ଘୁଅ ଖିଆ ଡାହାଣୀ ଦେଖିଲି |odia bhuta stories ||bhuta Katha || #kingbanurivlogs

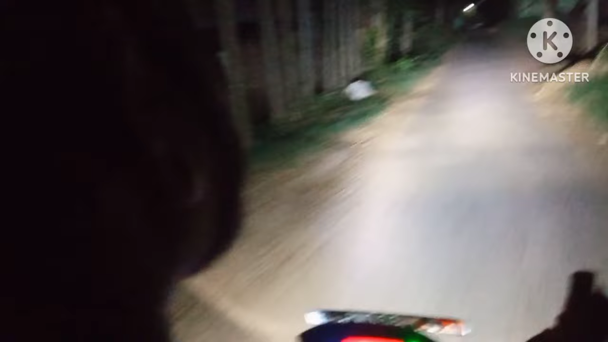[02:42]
ଚିକୁ ଭାଇ ଡିଜେ ଚିକୁ, ଆଉ ତାଙ୍କର କହୁଛନ୍ତି ଗାଣ୍ଡି ଫାଟିଲାଣି ଶୀତରେ। ଏପ୍ରିଲ ମାସରେ ଏ ଯେଉଁ ଶୀତ ହେଉଛି, ଭଗବାନ ଏସି ଲଗାଇ ଦେଇଛନ୍ତି, ଫାଟୁଛି ଯେ ପାଟୁଆଳିରେ ରାସ୍ତାରେ ଫାଟୁଛି।
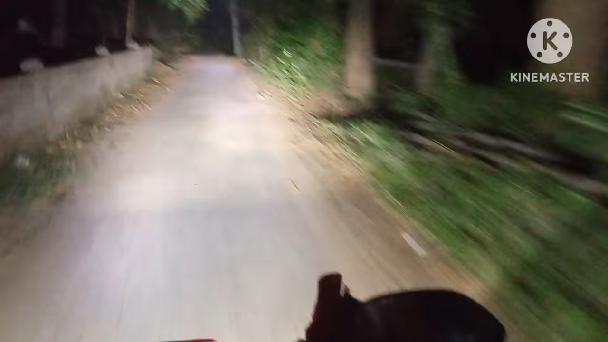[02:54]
ଏଇଟା ଢିଅ ସାହି ଗାଁ ପଡ଼ିଛି, ଆଗକୁ ପାଠ ପଡ଼ିବ ଆଇଲା ଆମ ସେପଟେ ନଥିଲା ଗାଁଟା ବସୁ ସାଇଡ଼ରେ। ହଁ ଆମ ସେକରେ ଅଛି ଢିଅ ସାହି, ଯେ ସେ ଢିଅପୁର ଇଏ ଢିଅ ସାହି ପଡ଼ିବ ଗାଡ଼ି
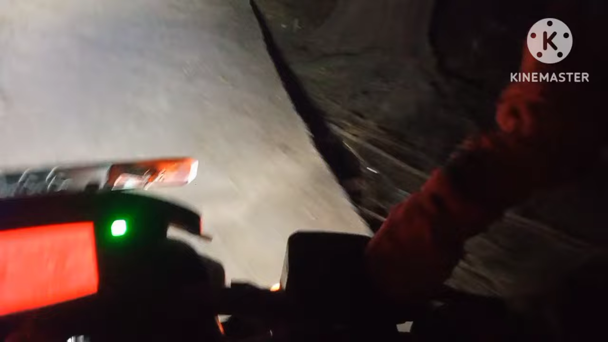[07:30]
ଛାଡ଼ୁ କରିଦେଲୁ ଏଇଠି ବସିବା ଟିକେ ବସେ ତୁ ଗାଡ଼ିଟା ଥୋଇଦେଉନି, ଗାଡ଼ି ଯିବ ଏକାଥରେ